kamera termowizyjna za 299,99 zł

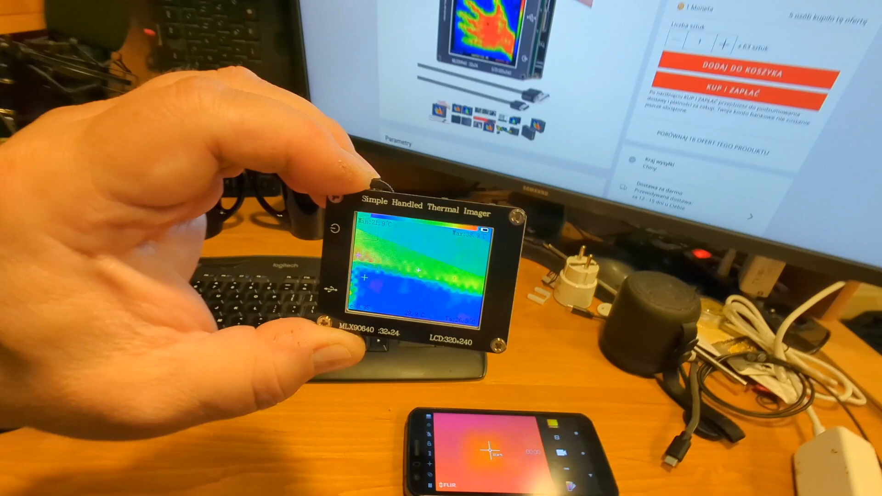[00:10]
Widzimy tutaj obraz 32x24 piksele, czyli bardzo mało, ale możemy zobaczyć, który z tych dwóch kubków jest nagrzany.
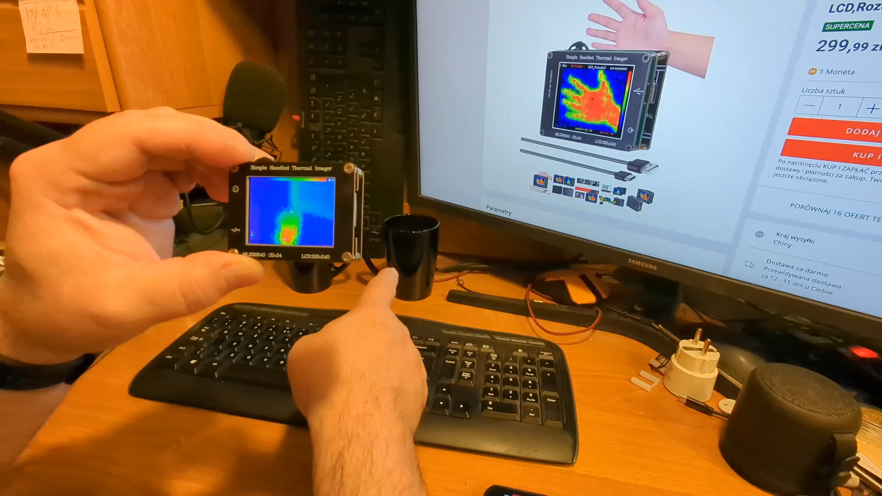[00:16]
Ten jest zimny, ten jest nagrzany.
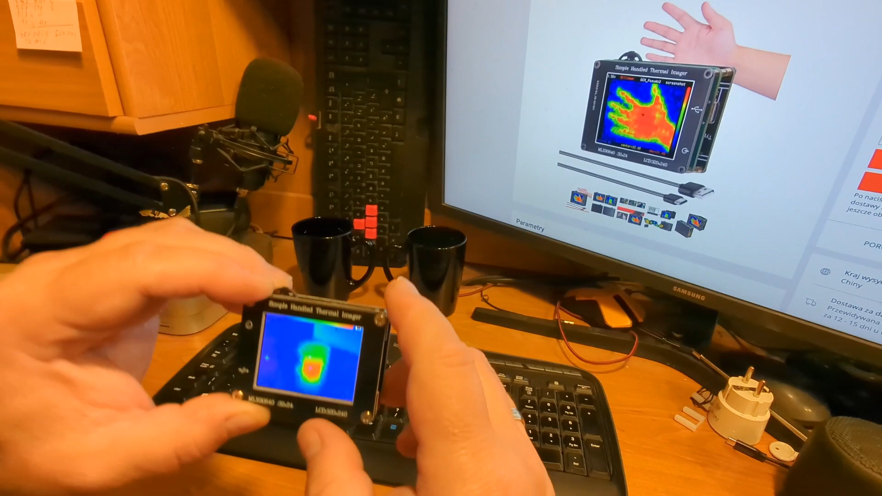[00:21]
Możemy zdjęcia zrobić. Bardzo wygodna opcja robienia zdjęć.
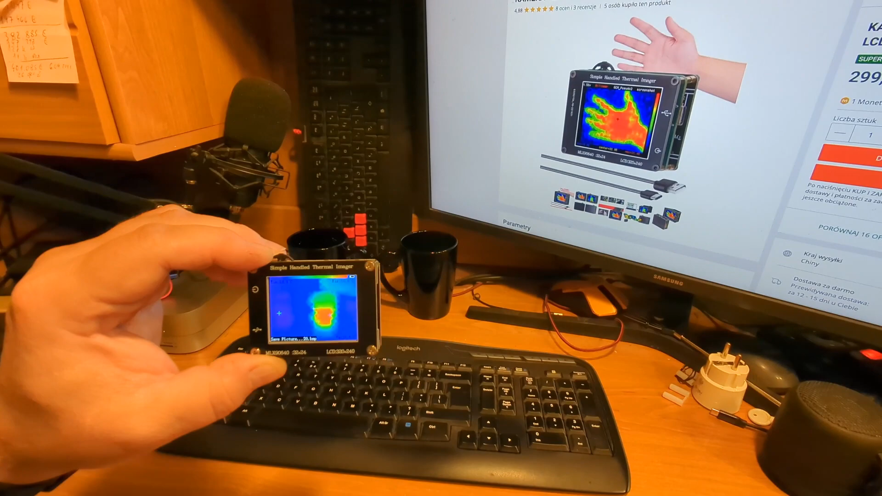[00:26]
No, porównajmy. To jest nieprofesjonalny sprzęt,
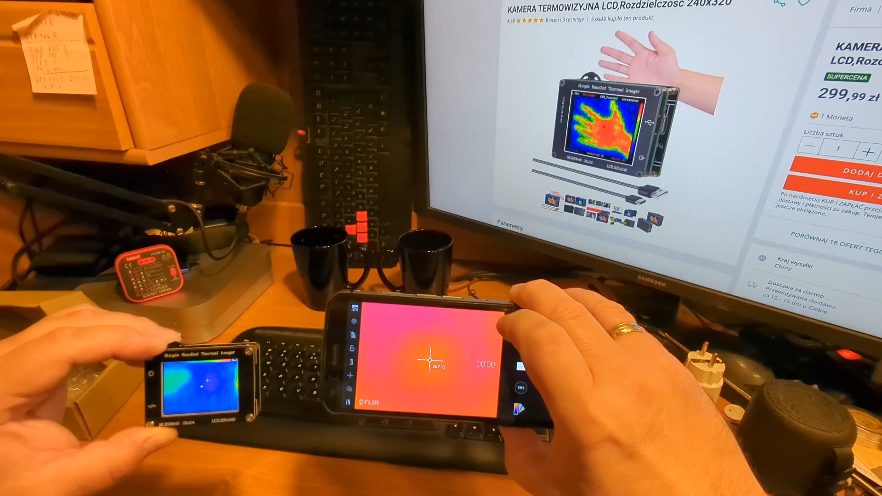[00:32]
ale telefon komórkowy, który się na złość zawiesił w tym momencie.
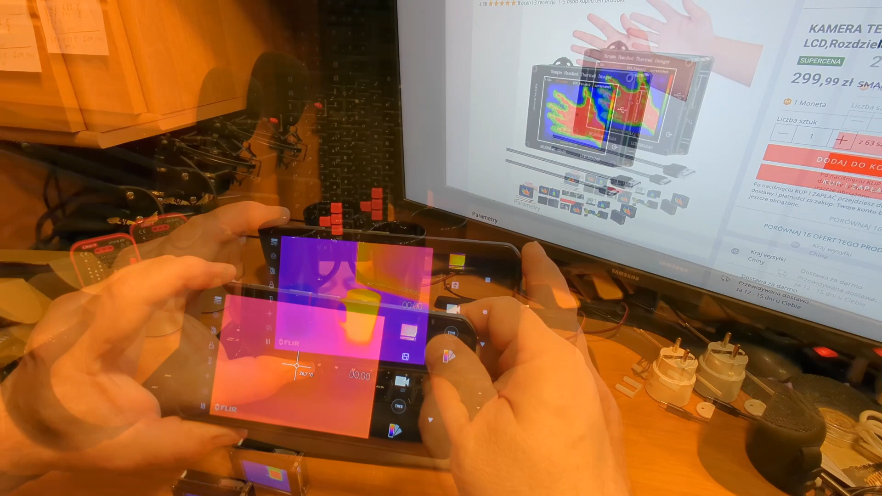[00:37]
Tak wygląda obraz z kamery termowizyjnej w aparacie cyfrowym.
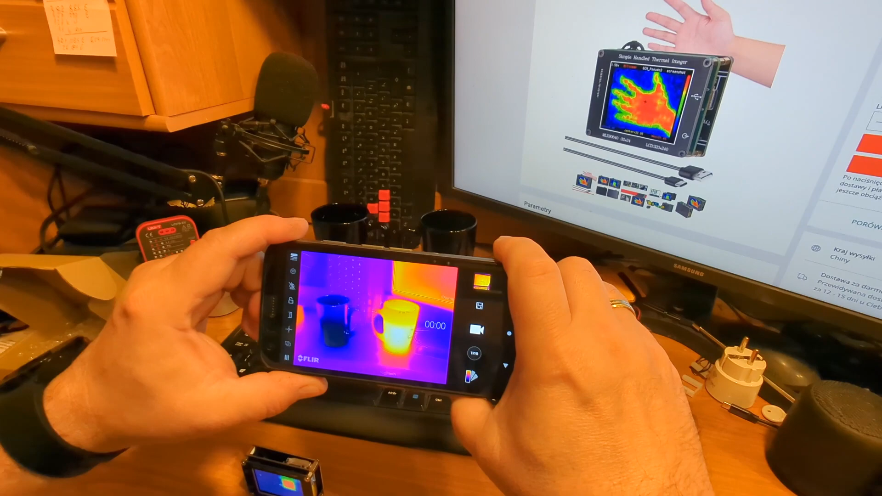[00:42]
Tak wygląda w tym bardzo tanim urządzeniu za 300 zł.
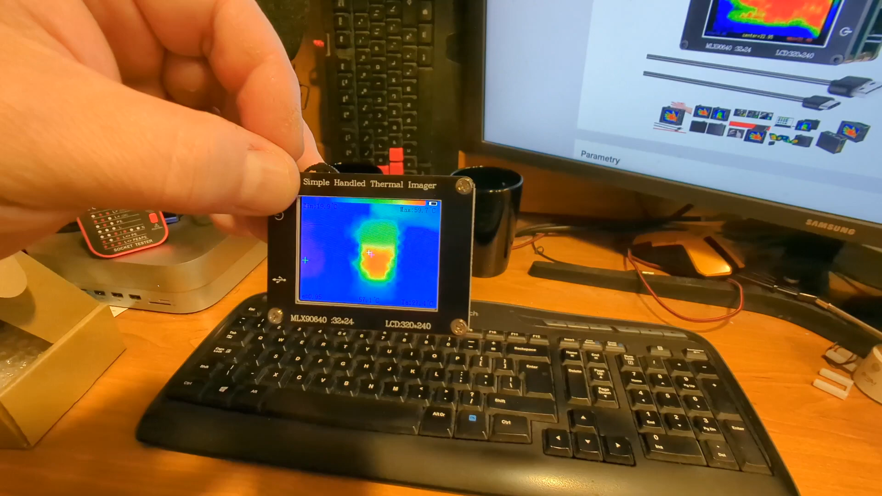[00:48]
Jest różnica kolosalna, ale też jest różnica kolosalna w cenie i w zachowaniu.
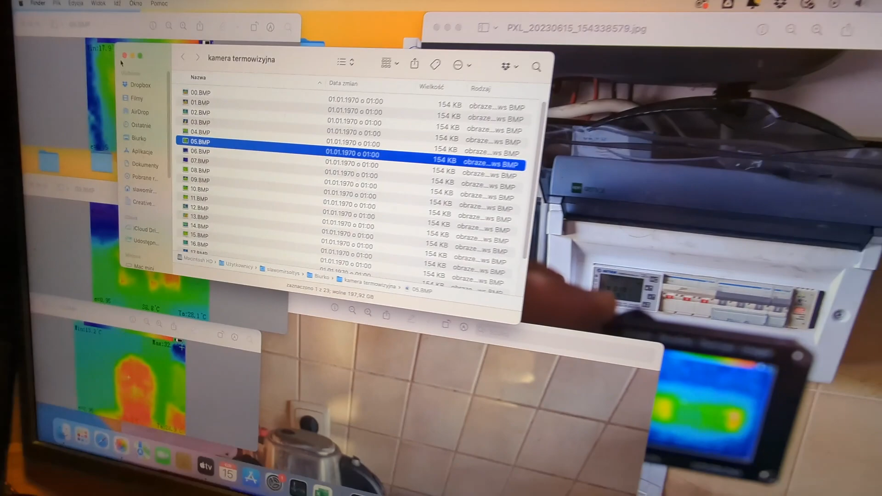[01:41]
I teraz zobaczcie. Tutaj robiłem test, jeżeli chodzi o temperaturę bezpieczników.
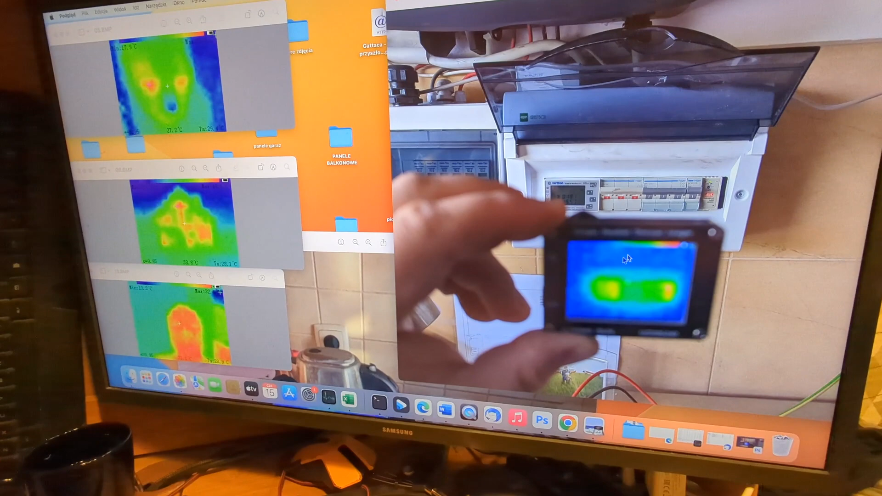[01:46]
Widać wyraźnie, że ten element jest bardziej gorący od pozostałych.
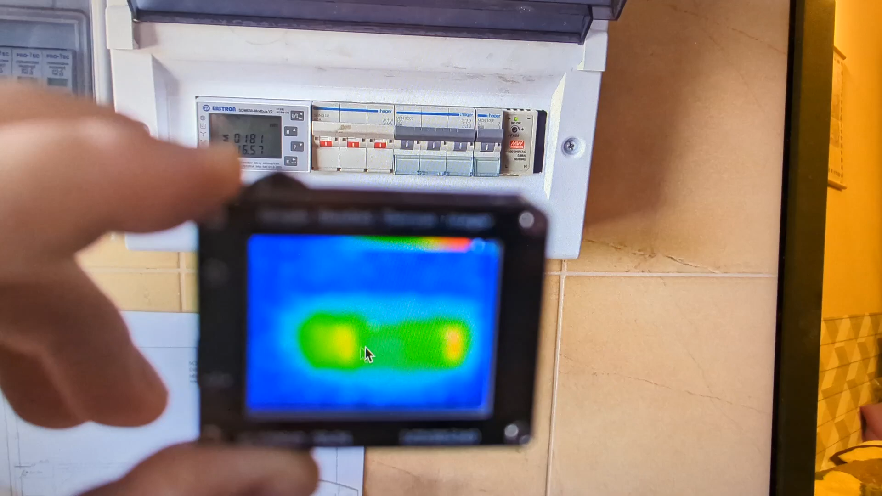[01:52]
Tutaj mamy gotowanie wody w czajniku. Zaczyna się gotować.
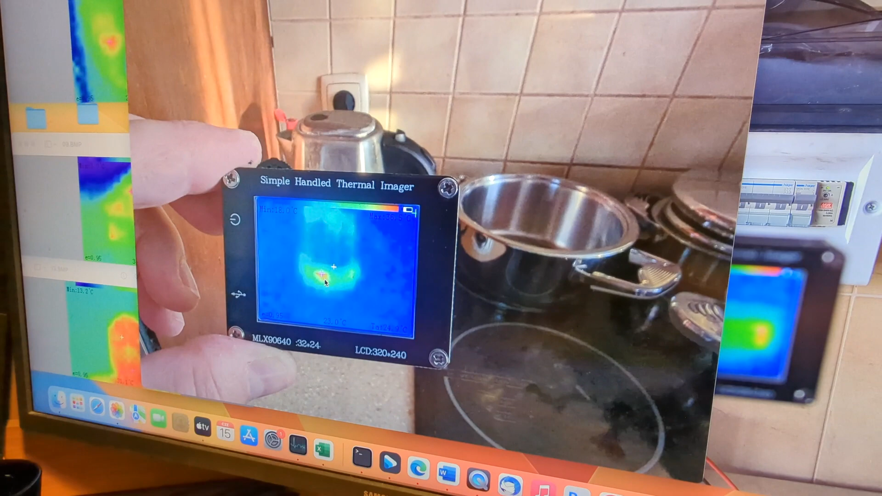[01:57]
Widać grzałkę. Widać, że to wszystko się zaczyna grzać. Zdjęcie kota.
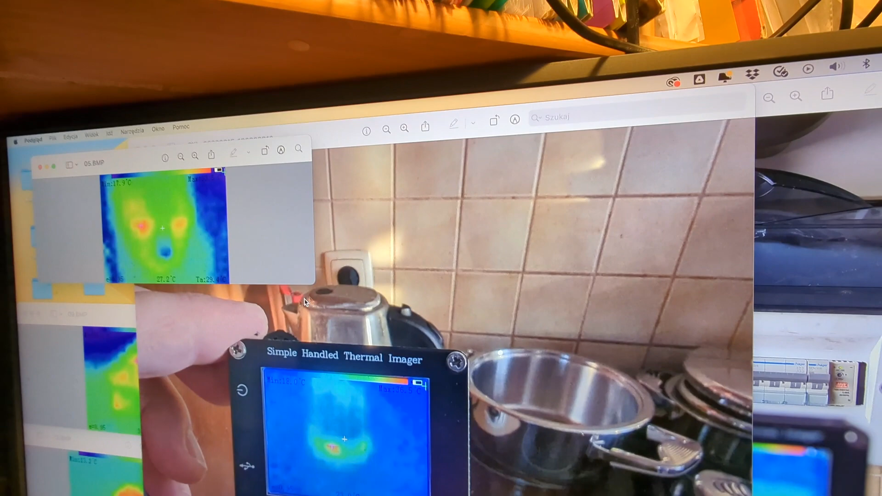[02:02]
Widać, że to są wszystko piksele. Tak naprawdę 32 na 24. Pokazana jest maksymalna temperatura.
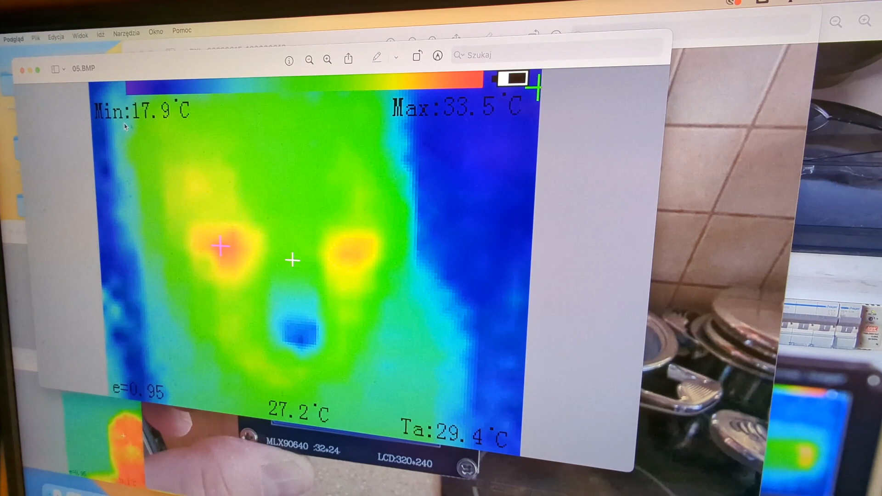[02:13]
On screen: spot 27.2°C, max 33.5°C, min 17.9°C
Pokazana jest temperatura minimalna, w którym miejscu. To automat znajduje nam temperaturę i ją wypisuje.
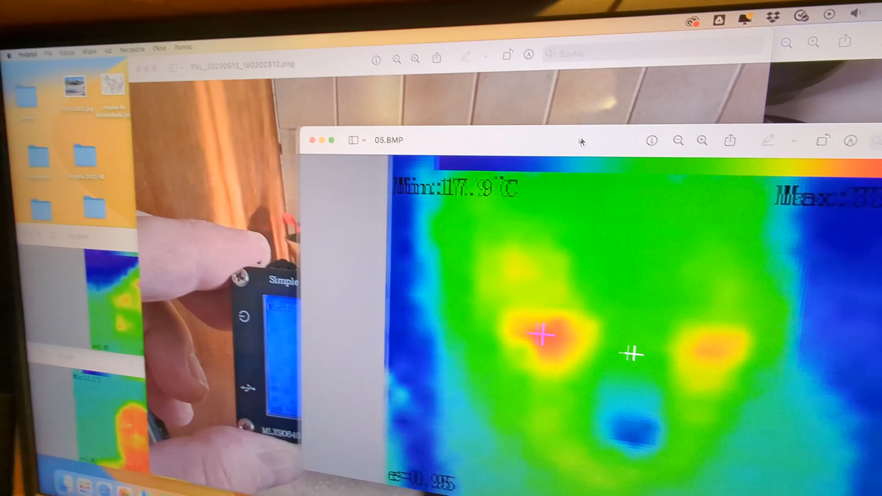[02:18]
On screen: min 17.9°C
Co my tu jeszcze mamy? Zdjęcie twarzy. To samo.
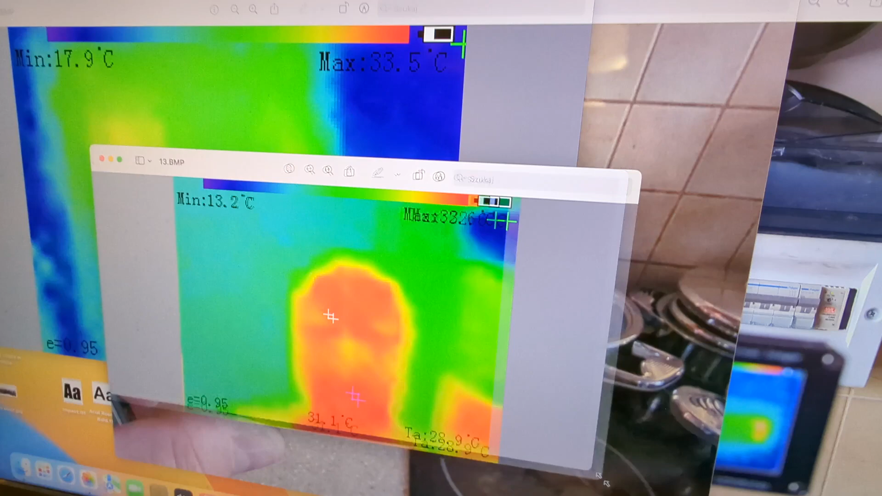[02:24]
Nie są te perfekcyjne rzeczy, ale tak jak mówiłem, za te pieniądze. No i zdjęcie mojego domu.
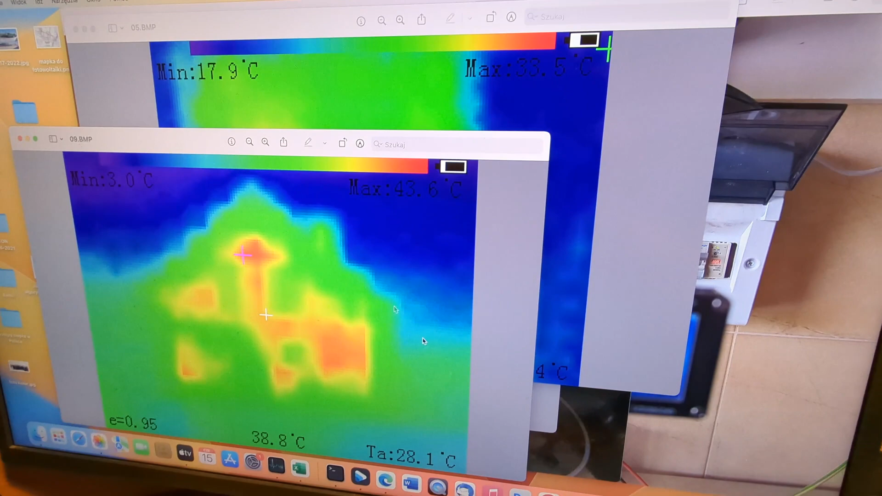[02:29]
Widać zarys domu, widać komin.
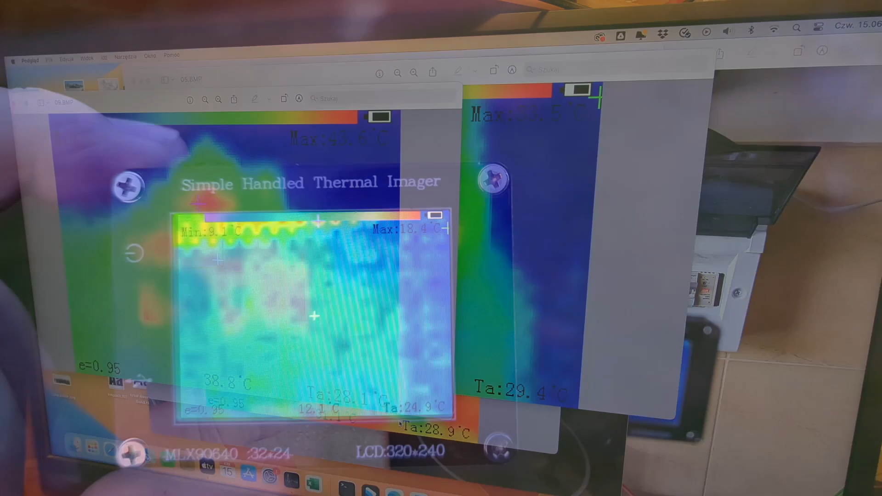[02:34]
Teraz też robiłem zdjęcie i pokażę Wam filmik, jak szedłem o 21.
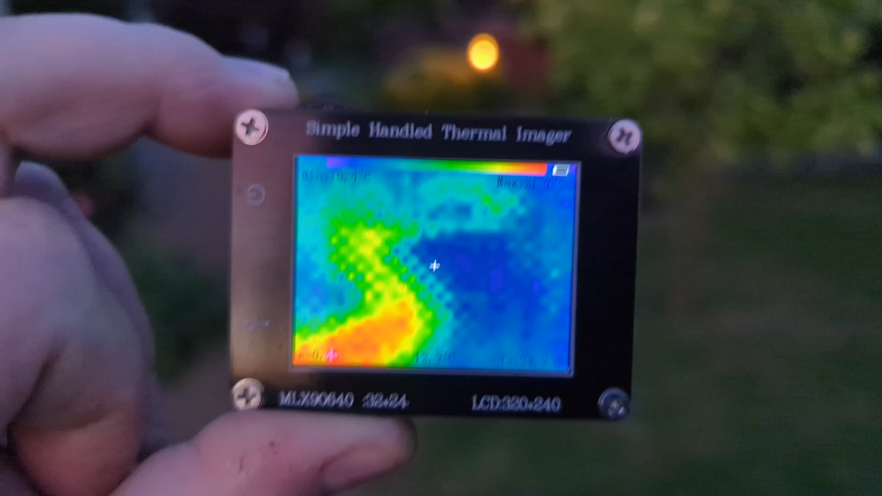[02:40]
Wzdłuż mojego domu. Widać wyraźnie, gdzie jest kostka brukowa. Jak to wygląda?